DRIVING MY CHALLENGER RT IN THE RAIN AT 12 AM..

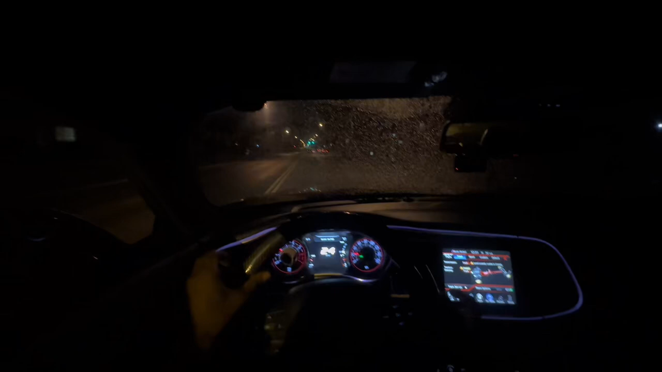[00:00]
hemi, y'all. This low-key look a little more dry. Y'all, I lied. This shit ain't dry. It's nighttime, rainy POV, and the Striker.
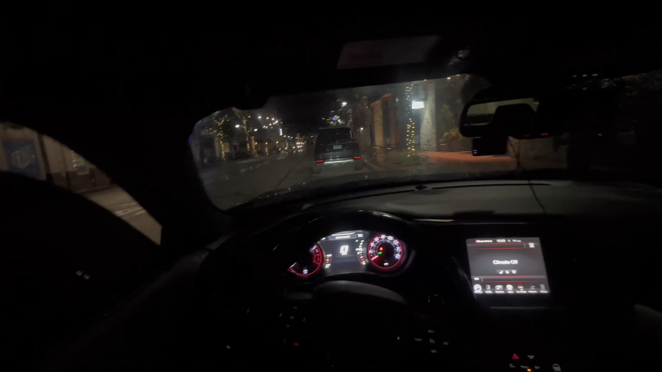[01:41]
But look, it's raining a little bit, so when I be doing the pulls and shit, man, I'm gonna be sliding a little bit, man. So I'm gonna be going smooth under this shit, you feel me? Just so we don't mac out in this bit, you feel me? But let me go ahead and cut on the ambient lights for y'all, man. You feel me? Show y'all what we working with. But let's go ahead and get up through, man. You feel me, man? Look.
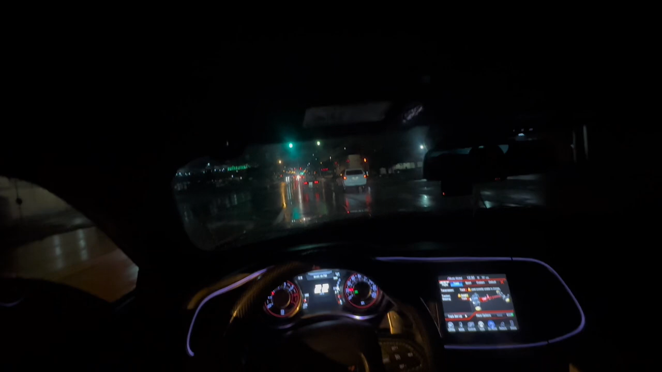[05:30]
Light seers low key fucking up the POV for y'all, so I apologize, you feel me? But I got good brakes, or I'll say decent brakes, and I got some better tires, you feel me? Give y'all an update on emo, what was going on with that shit, you feel me? But let me do all the chit chatting and just get to driving. Look at these motherfuckers.
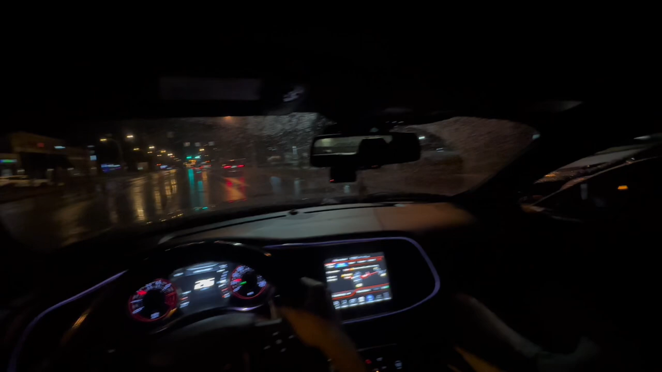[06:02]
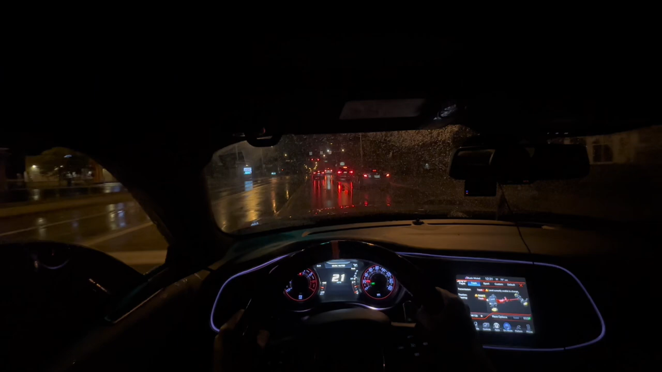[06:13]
I was gonna start messing with him and shit, draw, but the light, I seen the light, you feel me? And I'm already knowing. You feel me, y'all? This Loki look a little more dry. Y'all, I lied. This shit ain't dry. This shit is not dry. I don't know, man. I don't know if I want to continue head cam for y'all or just hold a free hand type shit, man, so I can hang it out the window a little bit, but it's cool, you feel me?
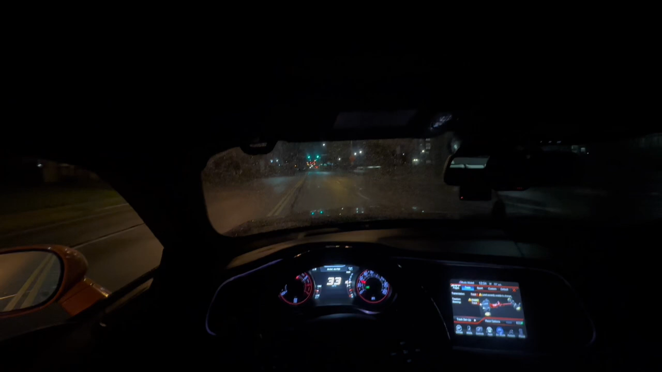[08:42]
My shit can't pat cause the ground ain't dry, y'all, so I'm trying to shit, man, but look, I'm trying to do what I could for y'all. Still gonna continue the video off. Still give y'all this nighttime, rainy POV, and the striker.
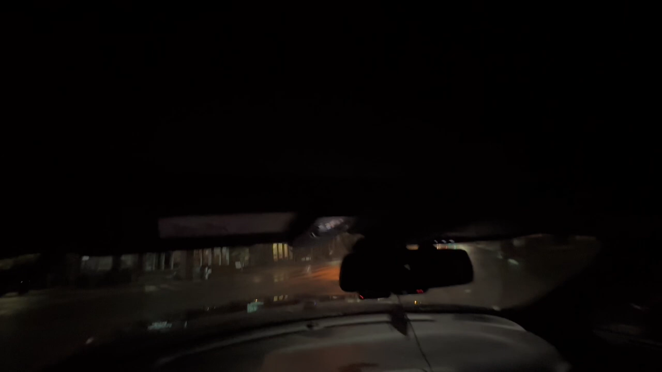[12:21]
It's harder than a motherfucker, y'all. All right, man, it's raining again, y'all, so. You see my baby got sideways. Oh, y'all, my bad. I forgot to cut on the lights for y'all so it could look a little better. Let me cut them back on for y'all. My fault.
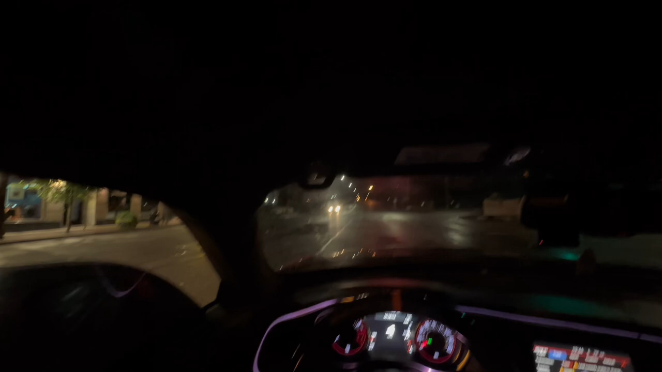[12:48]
But yeah, man, let me know if y'all fuck with the white lighting, man. I feel like the white lighting gives it the natural look, man. So let me know if y'all fucking with this over the other colors I be picking and shit, man. But let me know what y'all favorite one is, too, because I'll throw that bitch on, you feel me?